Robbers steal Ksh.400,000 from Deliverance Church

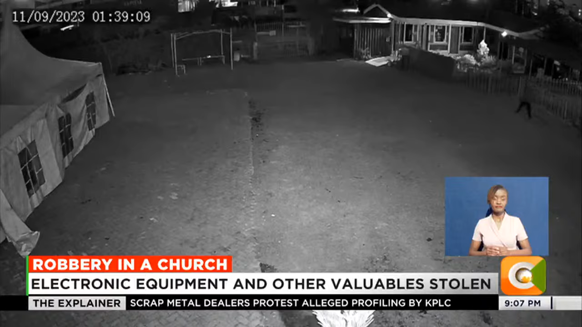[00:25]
CCTV footage captured at Deliverance Church in Mbakasi,
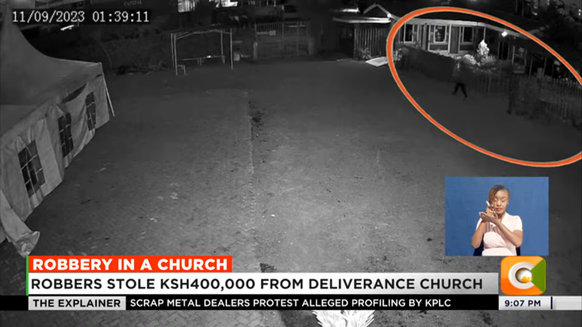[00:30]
Nairobi on Sunday night shows four robbers accessing the church precincts at 1.39 a.m. The robbers donned caps perhaps to hide their identity.
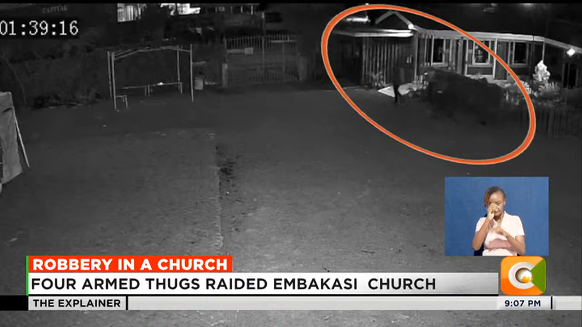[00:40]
They are captured walking towards the security guard's house where they dragged him out and tied him up before gaining entry to the church.
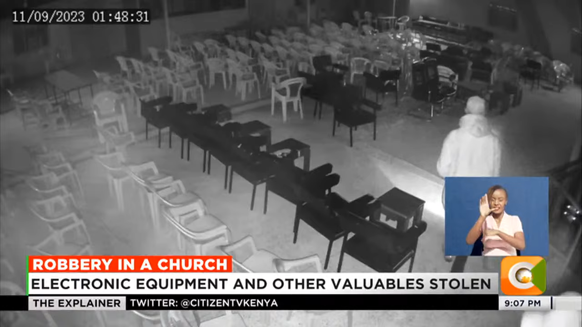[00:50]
At 1.48 a.m., the four men armed with pangas make their way to the church. They split to cover ground and they later walk out with bags and other valuables.
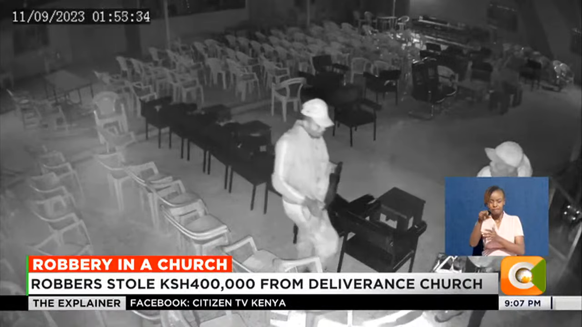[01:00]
One of the robbers is captured searching for something in the upper area of the church. He then notices one of the CCTV cameras and flashes his light.
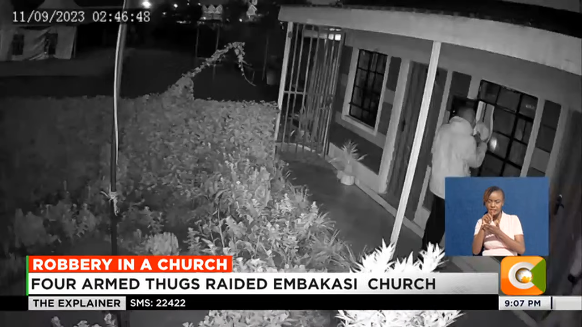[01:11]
At 2.46 a.m., the robbers walked outside the church and accessed the offices within the compound. Five offices were forcefully broken into and
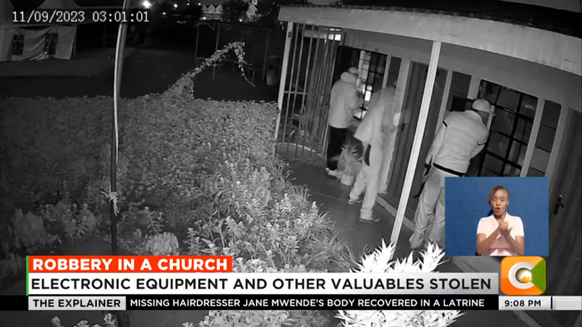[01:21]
the men captured walking away with valuables stacked in bags. The robbery incident lasted for more than two hours.
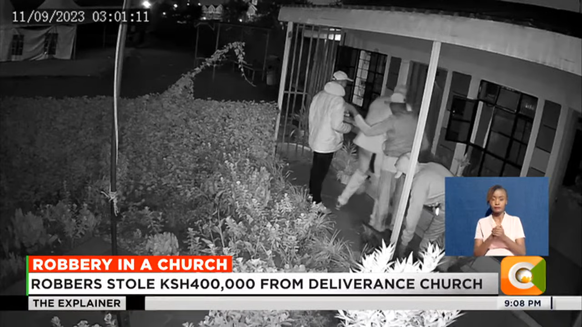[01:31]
According to Deliverance Church pastors, the robbers made away with 400,000 shillings in the church safe. Musical instruments, five screens, two keyboards,